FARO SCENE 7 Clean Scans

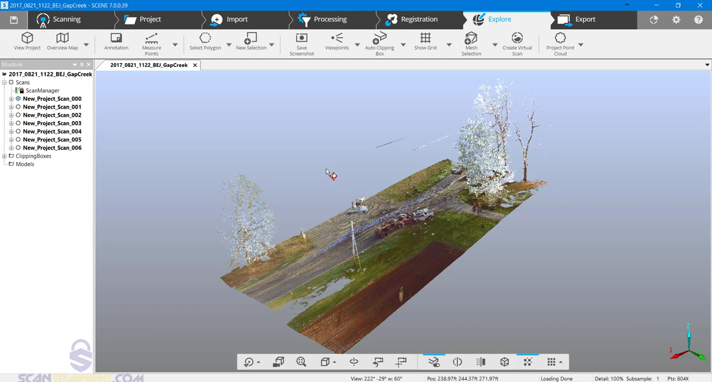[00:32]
clean project point cloud there's advantages and disadvantages to each typically we want to leave the raw scan points alone leaving us with the next step of cleaning scan point clouds scan point clouds are what is visible here these scan point clouds have been created from the raw
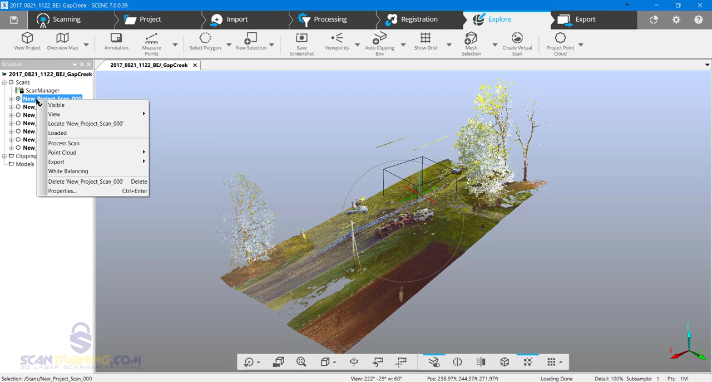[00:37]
scan we know that a project point cloud has not been created when we see the word create here if a project point cloud has been created then we'll see update or delete the advantage to cleaning scan point clouds is that when you create a project point cloud everything will be clean and ready to finalize if you clean the project point cloud and have to update or recreate it all of the data from the scan point clouds will be brought forward meaning you'll have to clean
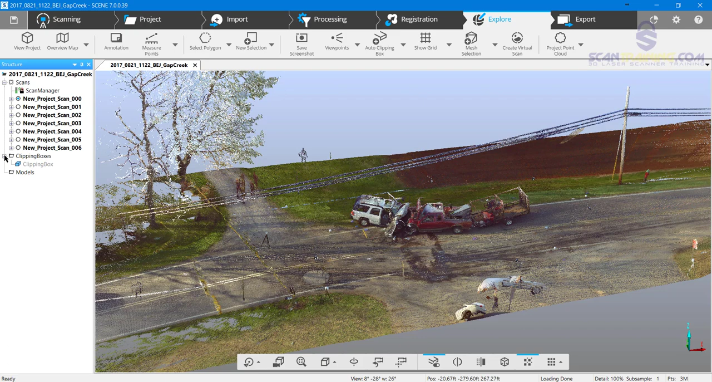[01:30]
the scan point clouds i can always recreate those with the raw scans if needed one way to clean scan point cloud is to use the clipping boxes preferably only have one clipping box right click on the clipping box and choose active clipping boxes you may either delete invisible points visible points
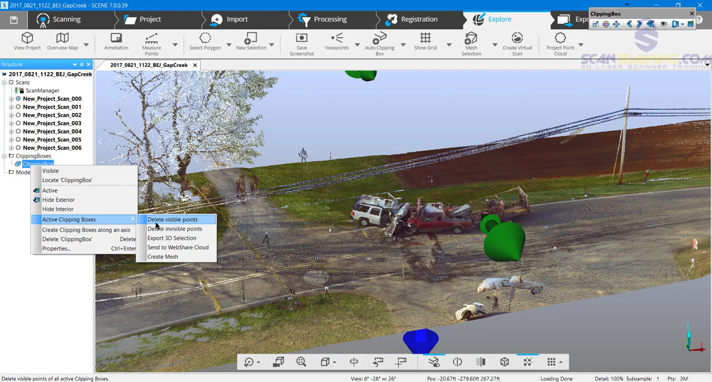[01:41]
or you can do some other work with the clipping box i'm going to choose delete invisible points i don't want to keep anything outside of the clipping box when i delete
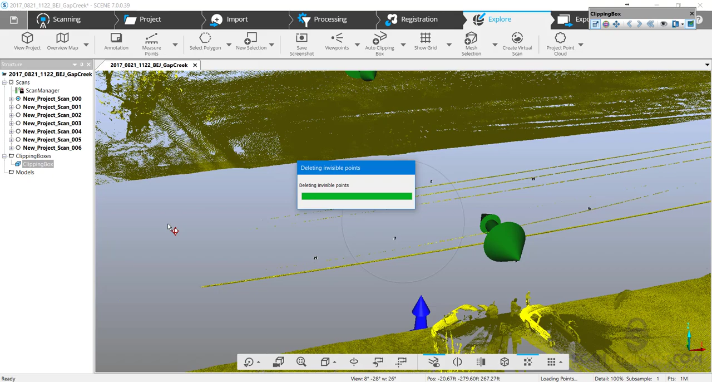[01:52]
invisible points it's deleted everything outside this clipping box now
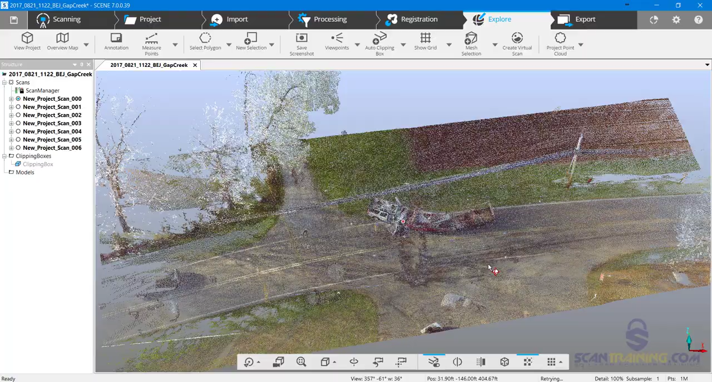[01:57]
i want to clean up some of the peripheral for example there's a body
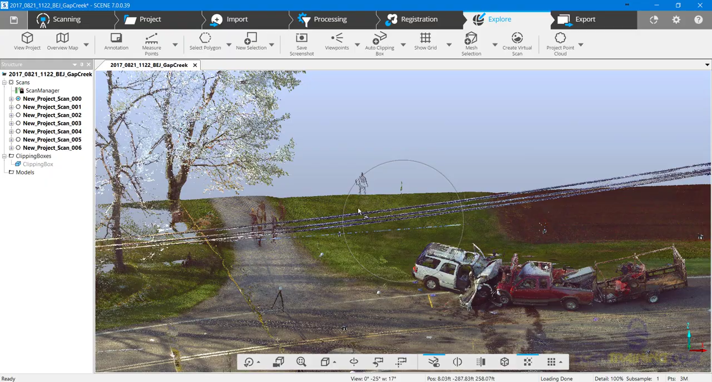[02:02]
someone standing over in this area i want to get rid of that person
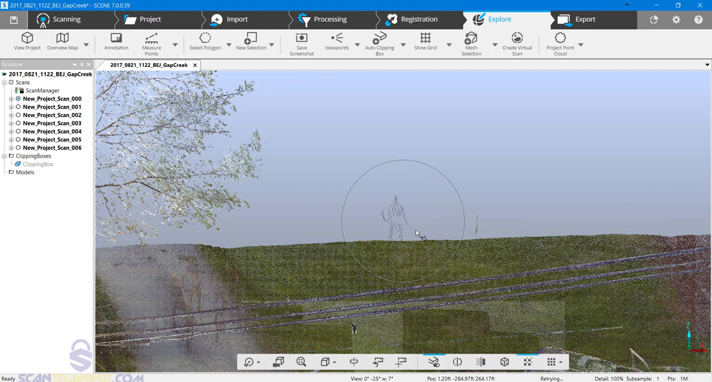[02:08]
create an auto clipping box here i will change the clipping box hide exterior and i'll disable the first clipping box
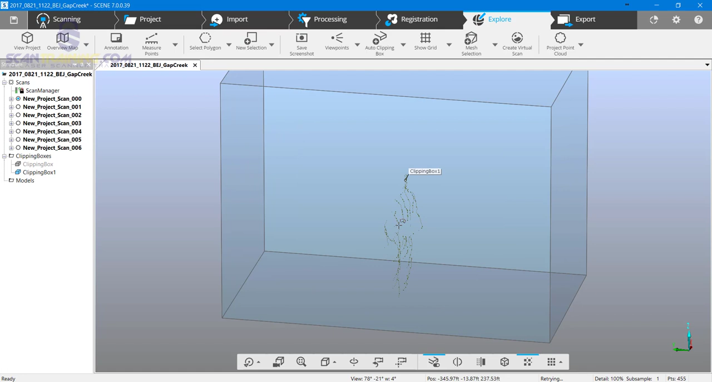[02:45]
i need to turn the visibility of my clipping box off now
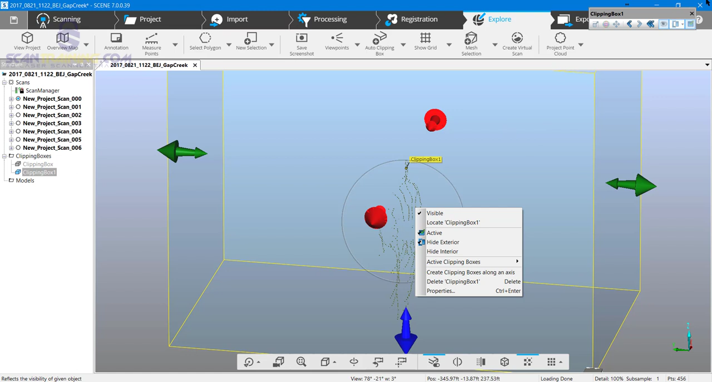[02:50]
i can right click and choose selection delete points and those points are gone this
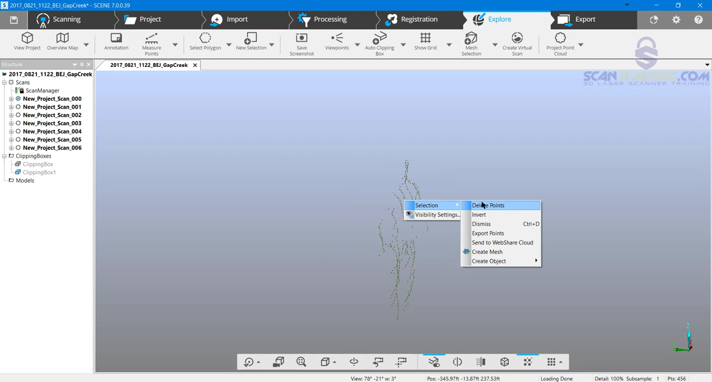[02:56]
temporary clipping box i had i'll delete it and now the information
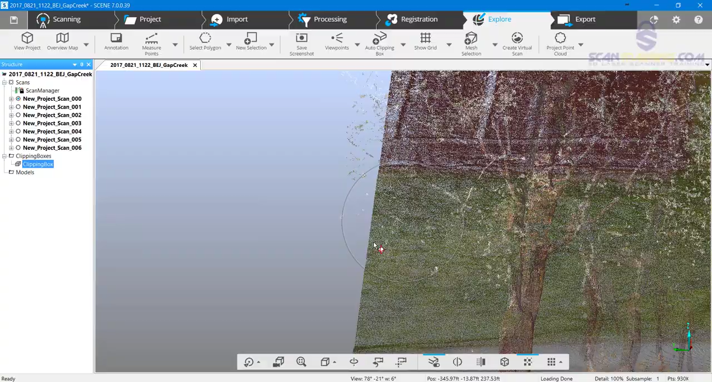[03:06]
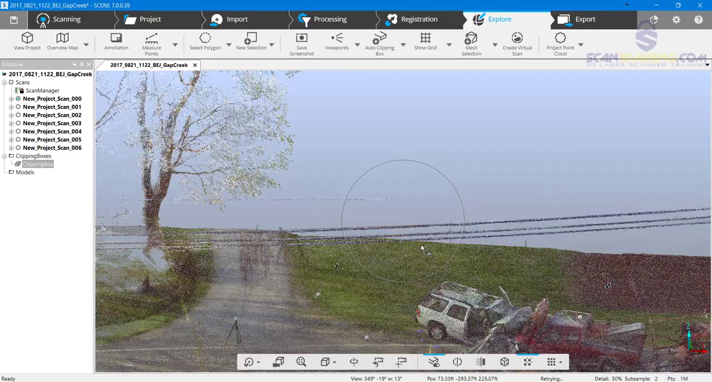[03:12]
and where that person was standing has now been deleted so i've got a couple more here that i'm going to delete as well
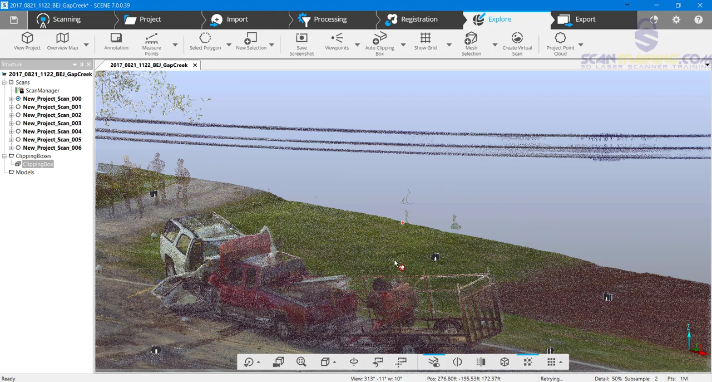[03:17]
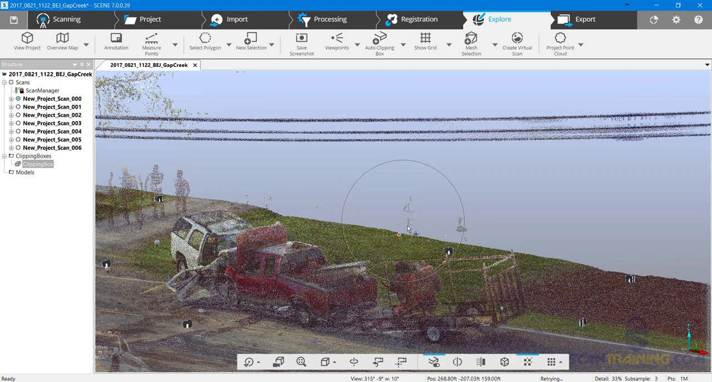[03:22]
so i'll add another temporary clipping box